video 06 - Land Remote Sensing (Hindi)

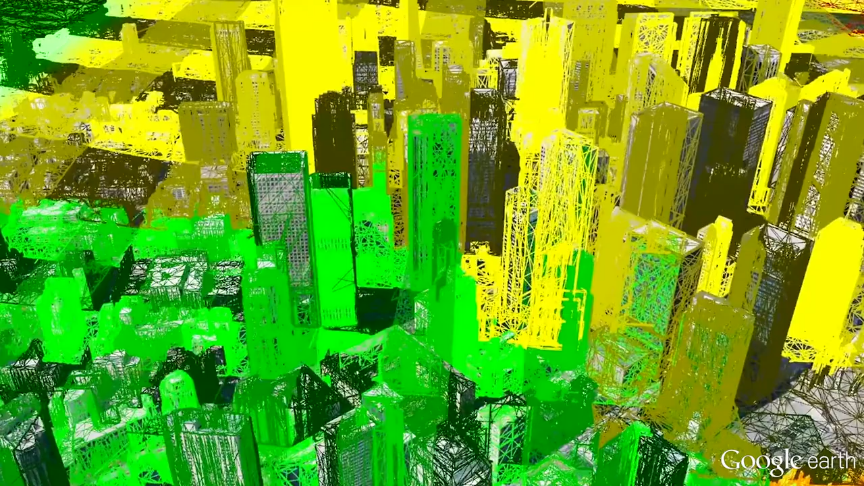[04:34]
हेलिकॉप्टर और वीमानों में भी लगी होते हैं इस तरह से उधान के लिए हम अपने शेरों के सटिक त्रियायामी नक्षे बना सकते हैं